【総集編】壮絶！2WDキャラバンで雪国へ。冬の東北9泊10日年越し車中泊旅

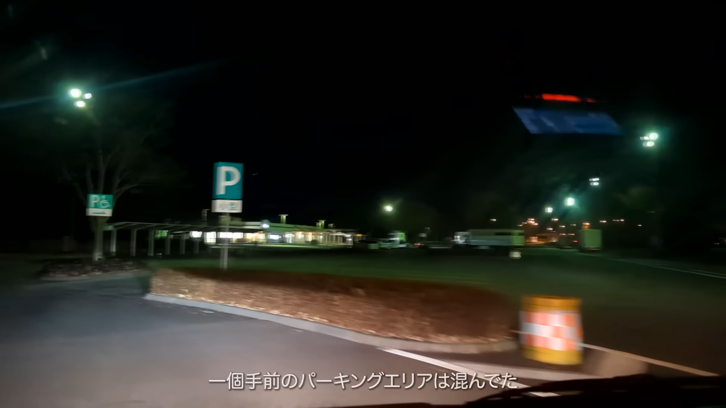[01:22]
この隙具合、 さっき1個手前のパーキングエリアでなかなかの混みだったが、
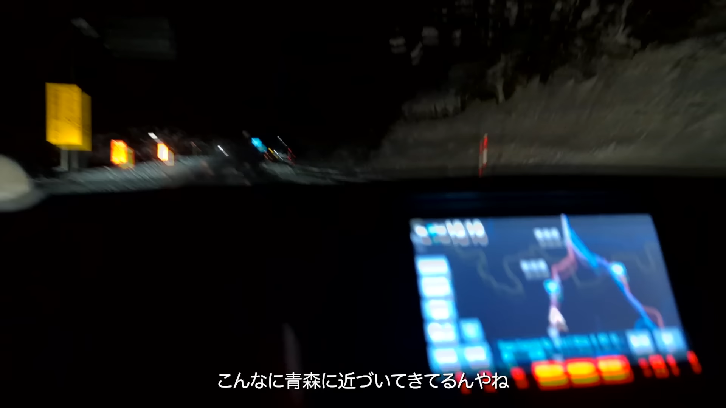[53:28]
こんなに青森に近づいてきてるよね。
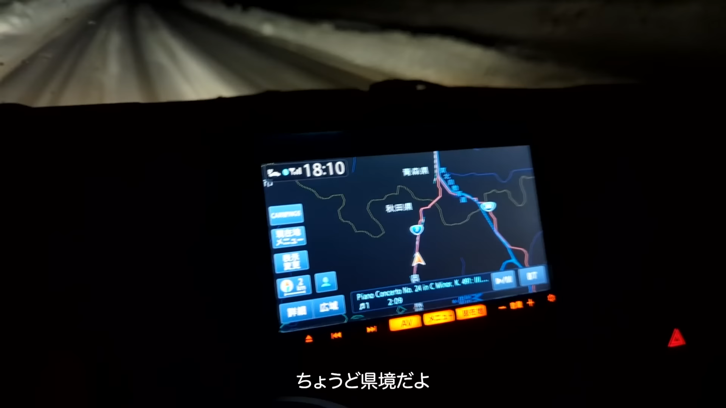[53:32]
ちょうど県境で、 あ、目指してる場所がね、うん、 温泉付き道の駅。 最高じゃないか。 最高だよ。
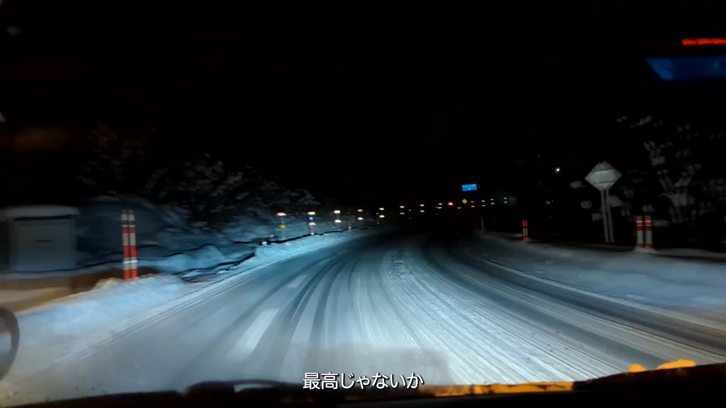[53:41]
あ、マイナス10度。 うーわ ー、マイナス10度。 マイナス10度だって。
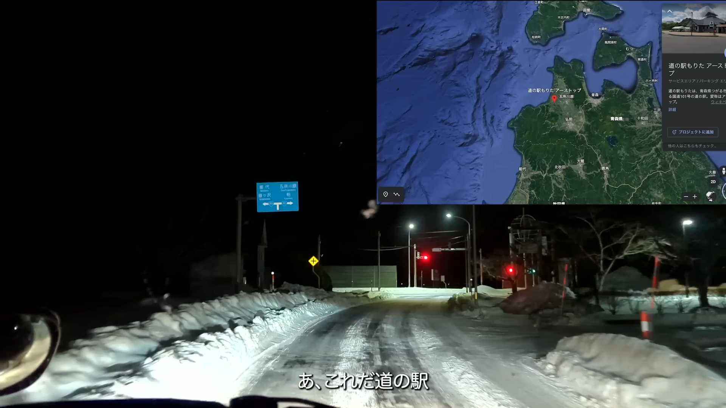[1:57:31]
これだ道の駅。 お、広いね。 農産物直売所。 お、本当だ。
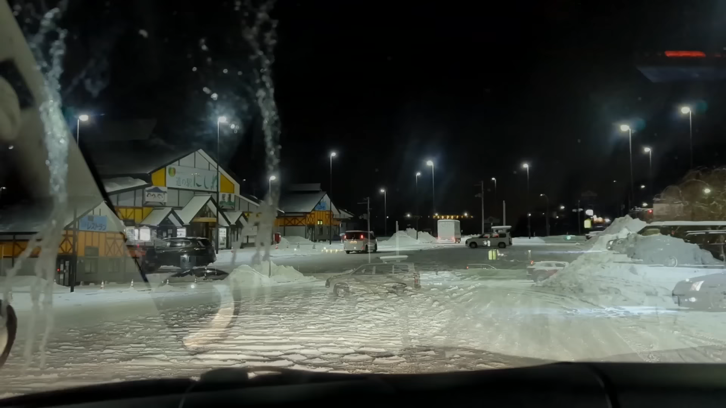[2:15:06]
スーって横に行った、 みたい。 ここに正面に止めちゃった。